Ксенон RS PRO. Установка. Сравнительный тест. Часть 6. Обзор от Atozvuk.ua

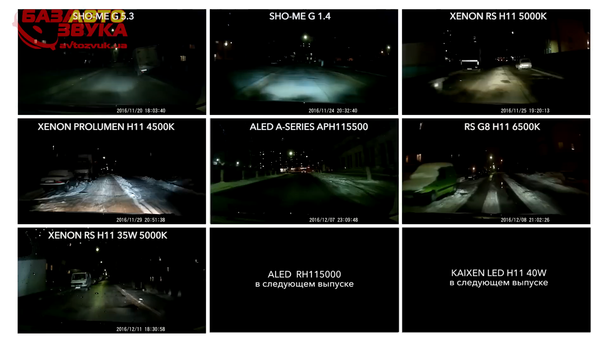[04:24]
яркими участниками нашего теста о чем говорит сравнительное видео в